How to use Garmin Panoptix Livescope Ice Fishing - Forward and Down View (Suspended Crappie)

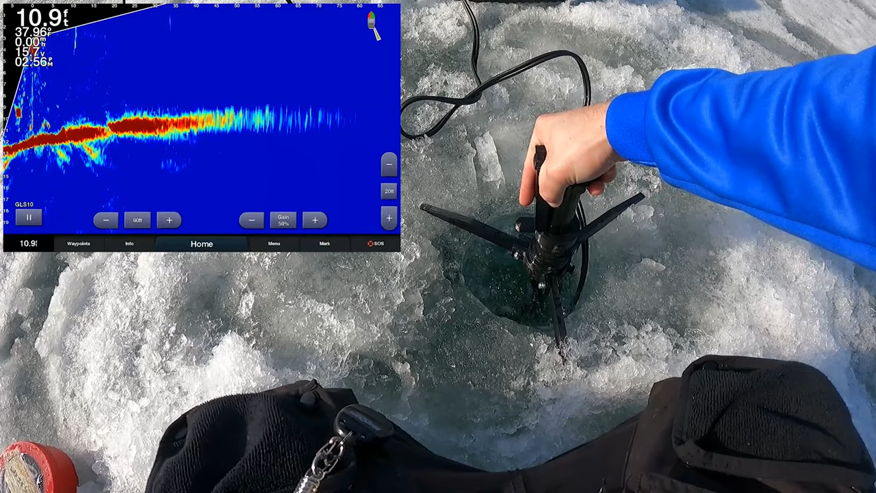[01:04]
so I'll turn it back that's just the ground there's some weeds down there and whatnot pretty soft bottom and then boom look at that that's a school of fish at that 20
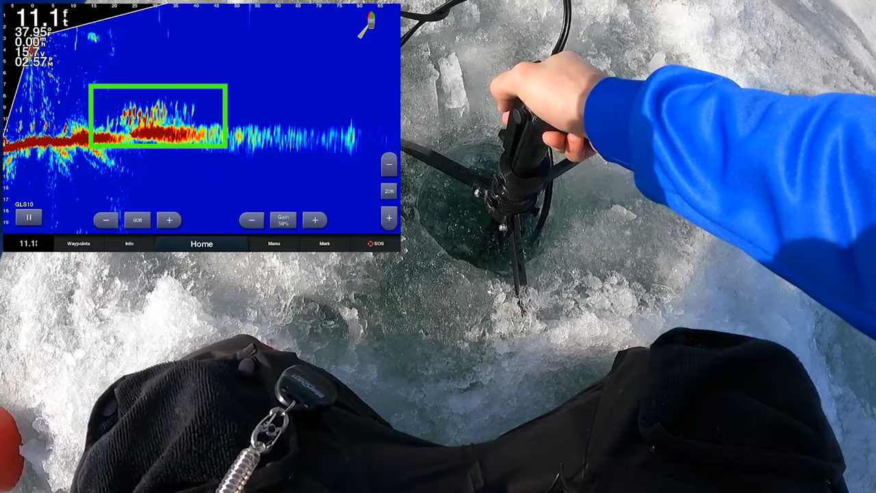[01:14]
to 35 40 foot that's a school of fish and if I turn it wherever
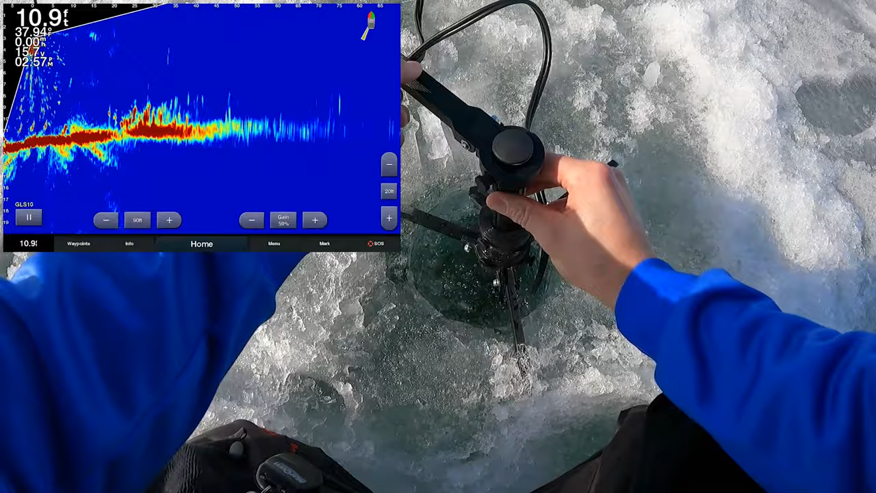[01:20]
the tr on the transducer wherever this thing is pointing
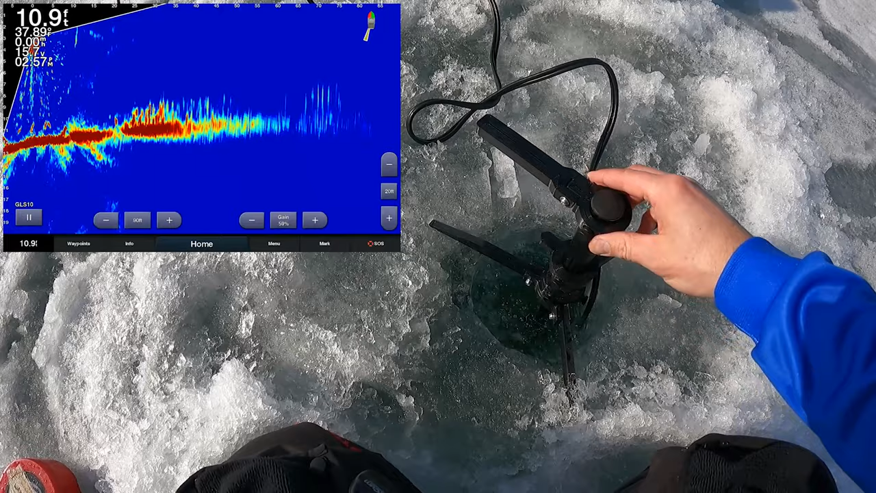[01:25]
is in line with the actual transducer so you can actually
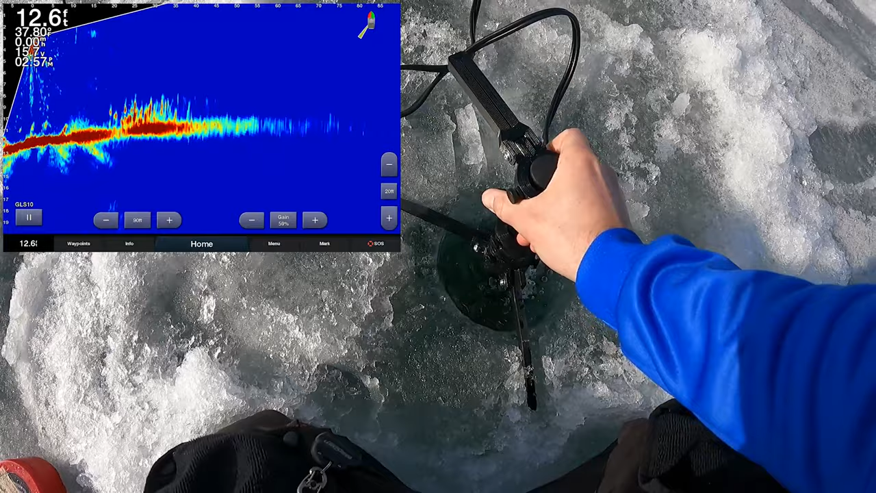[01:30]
see where I'm pointing it so all that I need to do is spin this thing in a circle and boom look at that 20 like I had said 20 now it's 20
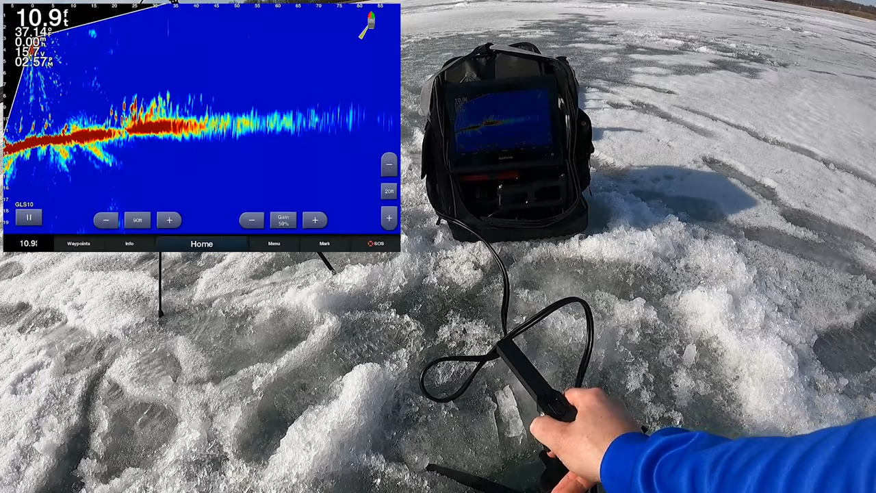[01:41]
to let's call it that's a good school right there 20 to 50 feet 25 to 50 feet is a school of fish and so what I do is I just look down then
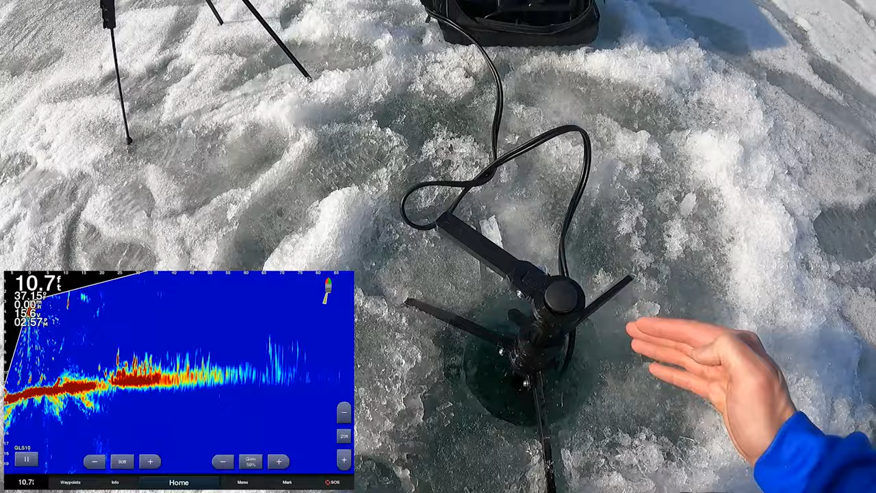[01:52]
and wherever this is pointing is where I need to go 25 to 50 feet so that's what we're gonna do right now so I'm gonna get up and
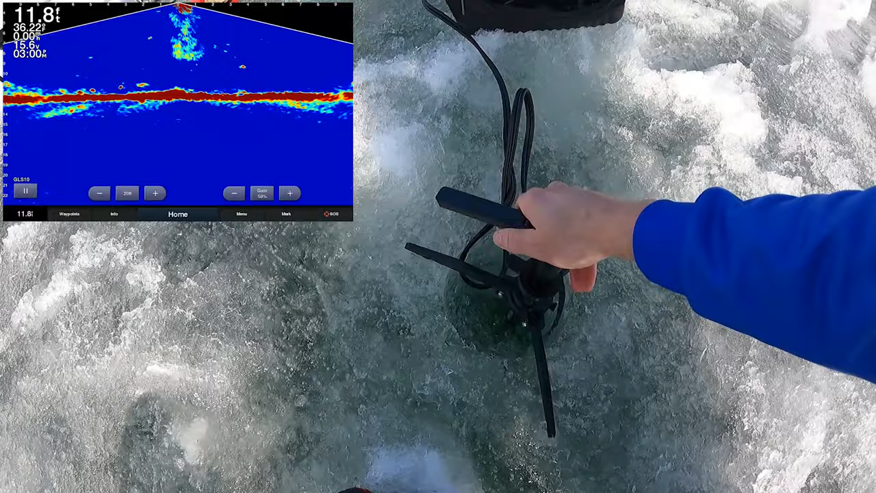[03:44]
did and it looks like I maybe scared some of the fish off but you can see they're right there below me now
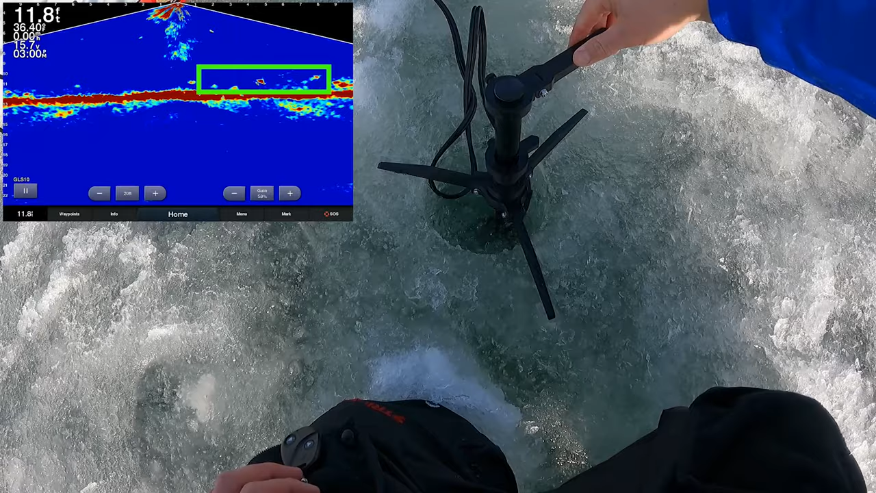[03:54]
On screen: depth 11.8 ft
on the right hand side so what I'm gonna do is I'm gonna fish this spot but that's